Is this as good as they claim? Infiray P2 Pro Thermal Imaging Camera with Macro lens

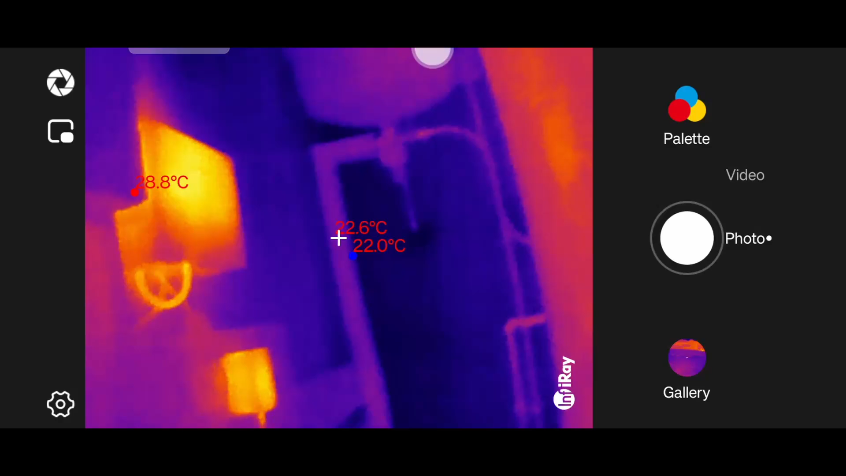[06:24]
On screen: spot 22.6°C, min 22.0°C
you can see all the electronics always nice and warm and
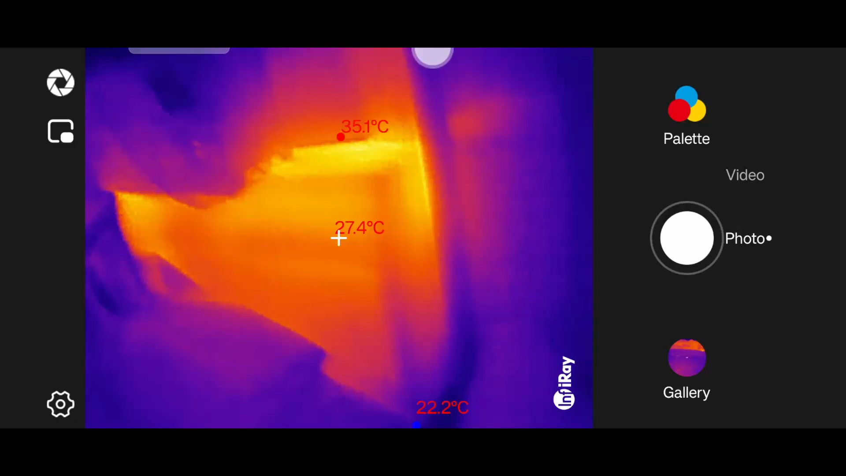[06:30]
On screen: spot 27.4°C, max 35.1°C, min 22.2°C
that alarm system is always roasting 36 degrees hmm
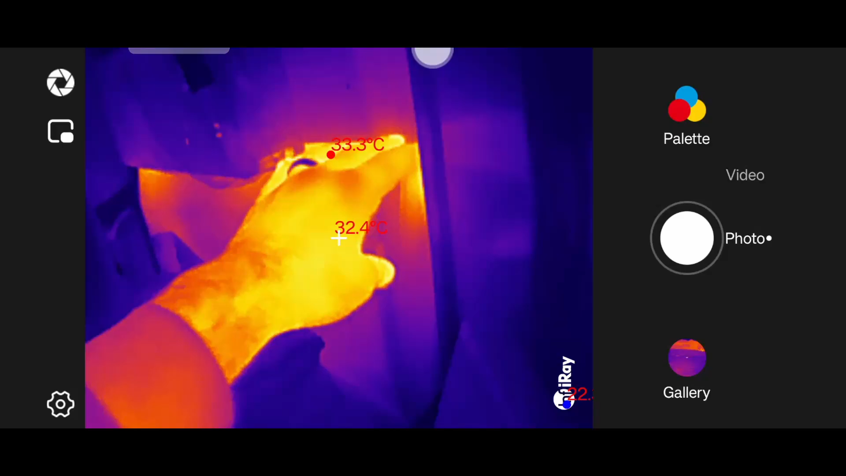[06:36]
On screen: spot 32.4°C
should it be that warm a question for the people in the know so you've listened to all my blah blah
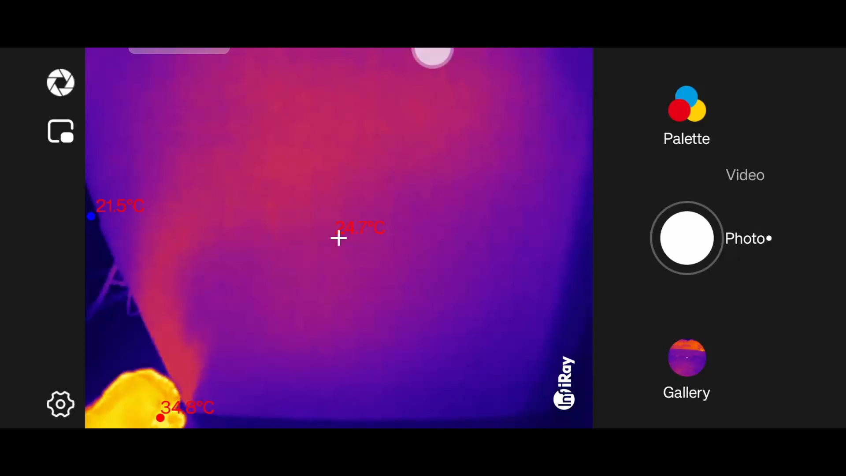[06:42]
On screen: min 21.5°C
blah about all the usual boring things that people can do with thermal imaging cameras
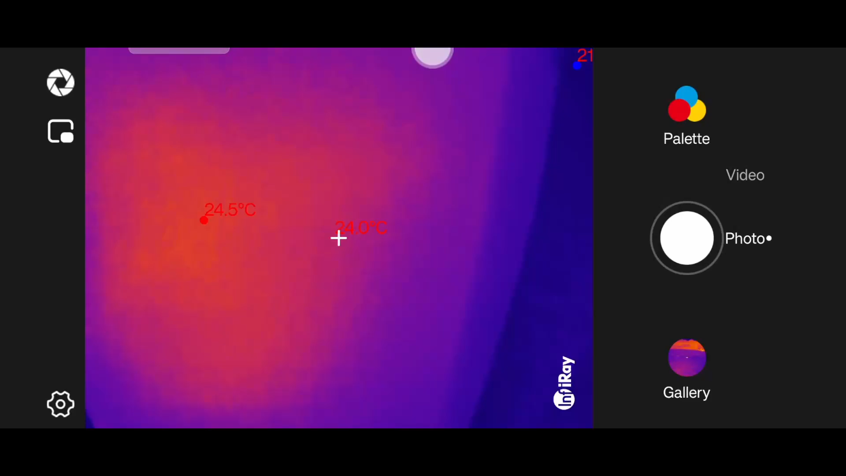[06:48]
On screen: max 24.5°C
now let's just open up the case to my computer and have a little look inside that's a quick scan
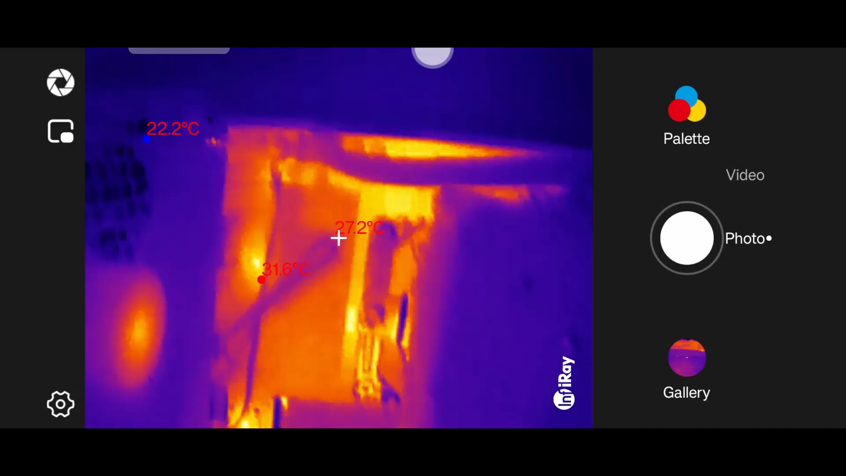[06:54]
On screen: spot 27.2°C, max 31.6°C, min 22.2°C
of everything shall we maybe pop on this macro lens and have a little look
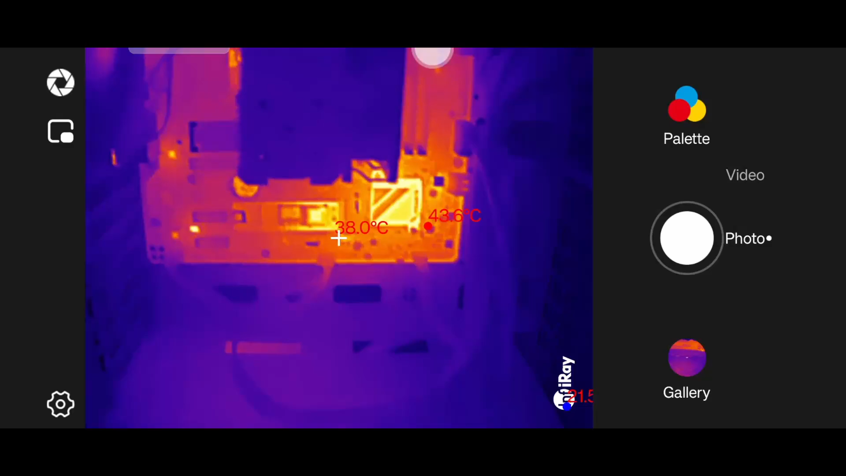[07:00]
On screen: spot 38.0°C, max 43.6°C
at the difference magnetic attachment on macro lens
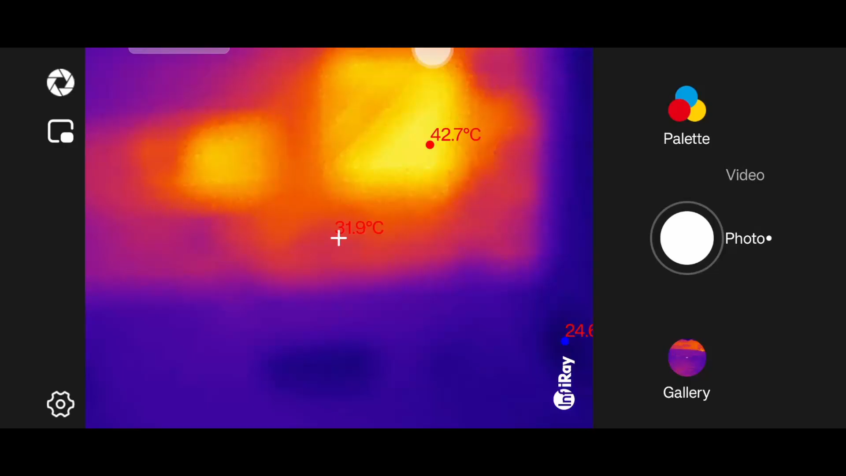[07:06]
On screen: max 42.7°C
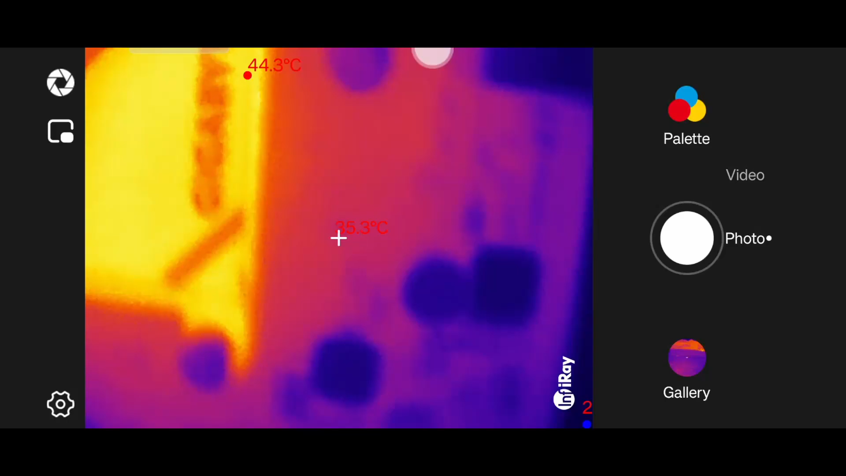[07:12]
On screen: max 44.3°C
wow i'm almost touching the board now super close
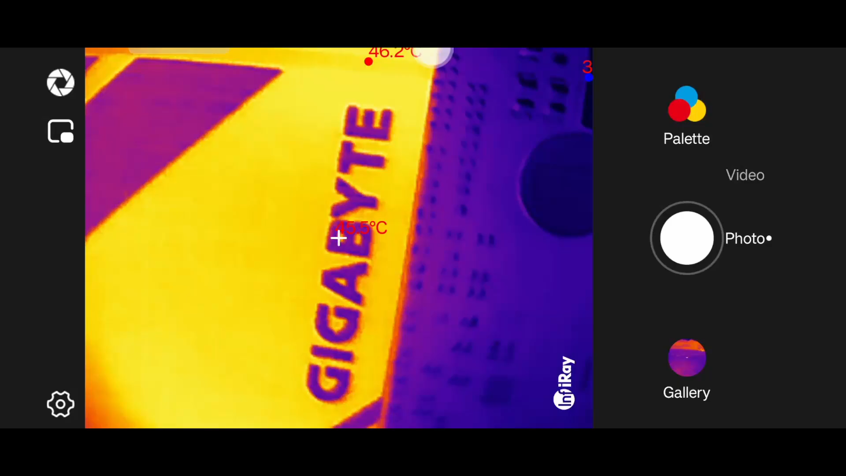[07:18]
the camera is approximately
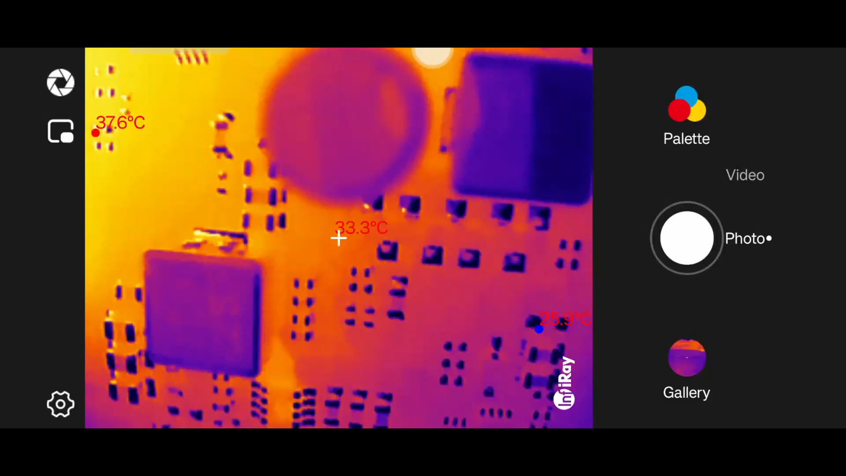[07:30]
On screen: spot 33.3°C
50 millimeters from the board so you can see how close you can get into interrogate electronics well the macro lens actually does what it advertises
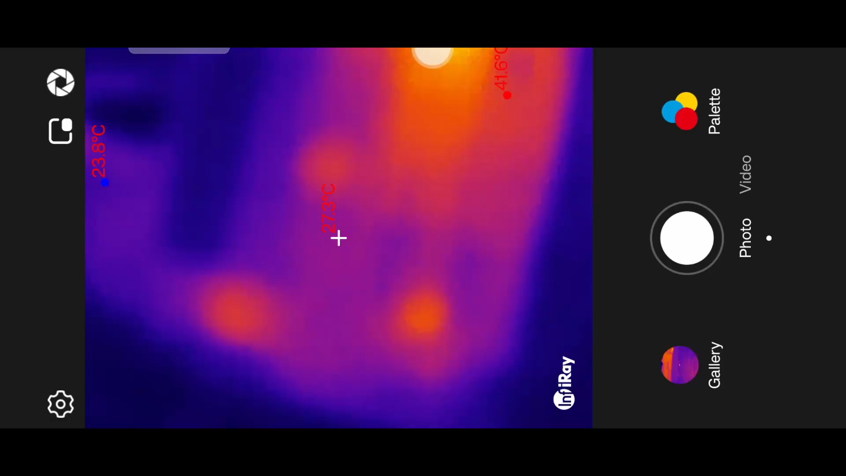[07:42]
On screen: max 41.6°C, min 23.8°C
unfortunately i'm struggling to get it in because of the size of my phone
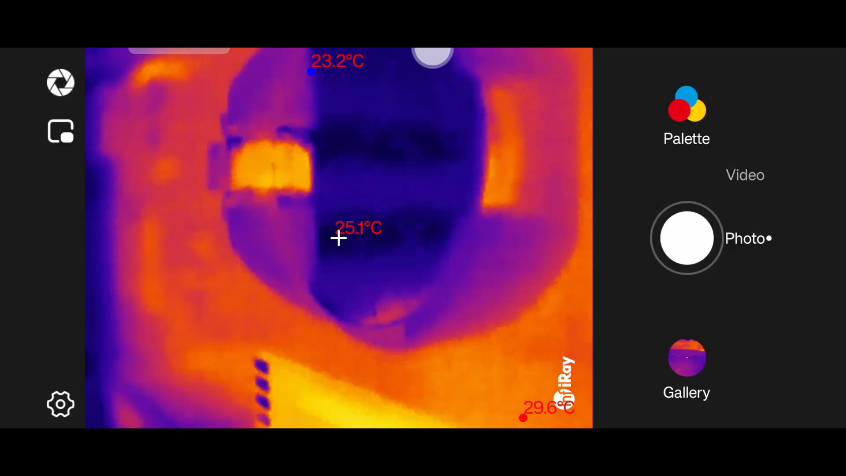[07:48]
On screen: spot 25.1°C, min 23.2°C
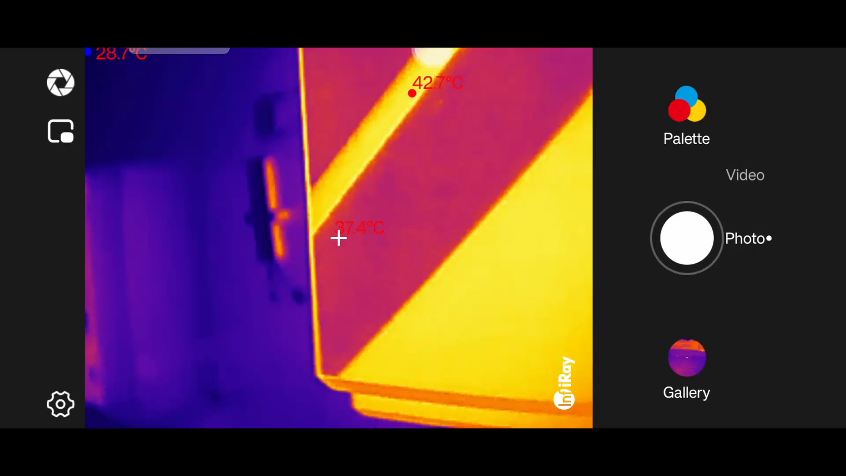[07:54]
On screen: max 42.7°C
it takes a minute to focus but that is impressive
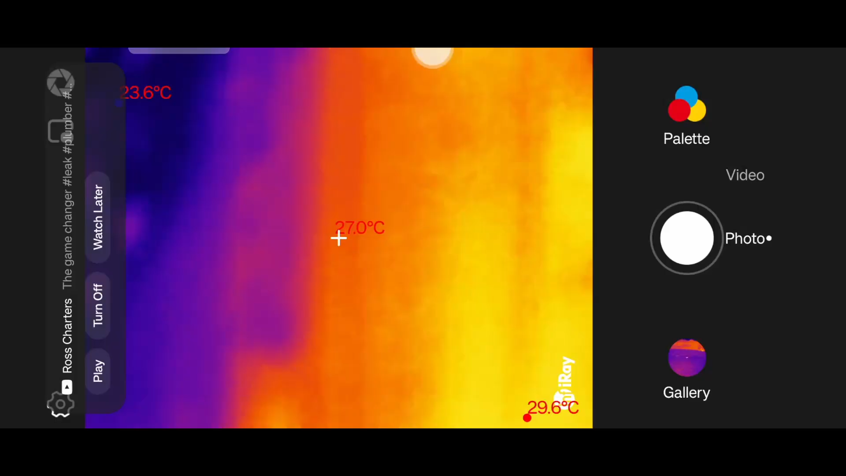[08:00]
On screen: spot 27.0°C, max 29.6°C, min 23.6°C
okay so it works this infrared p2 pro um it's an exceptional little camera as you can